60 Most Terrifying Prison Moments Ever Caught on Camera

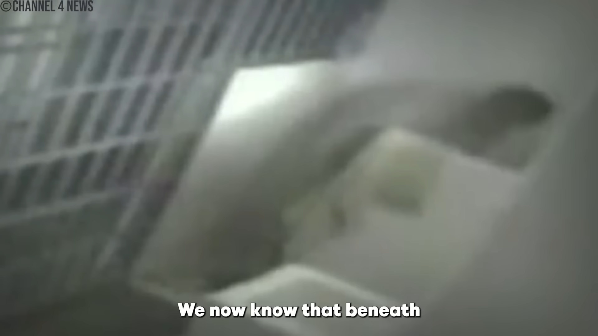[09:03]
We now know that beneath that shower was a hidden tunnel, expertly designed to avoid detection by the prison's CCTV cameras.
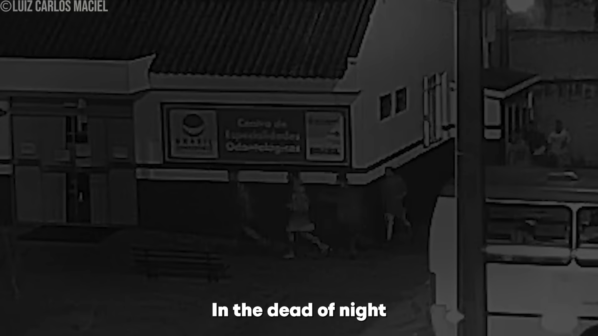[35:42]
In the dead of night, when most were fast asleep, an incredible escape unfolded. CCTV captured the daring breakout, leaving authorities baffled and the public in awe.
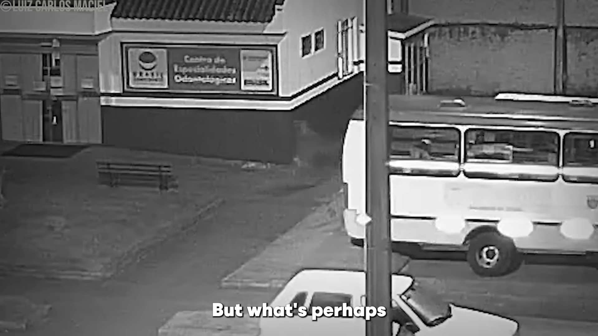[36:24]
But what's perhaps most shocking about this escape is how easily they could access the prison's front door.
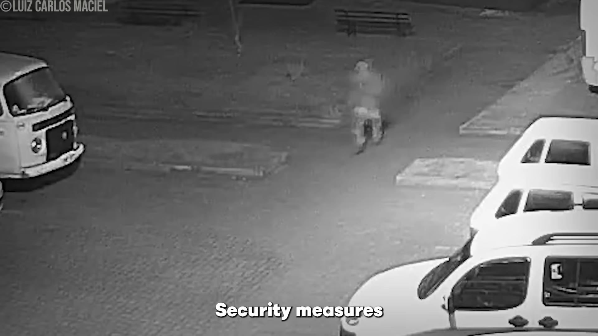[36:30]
Security measures that should have been in place were nowhere to be seen.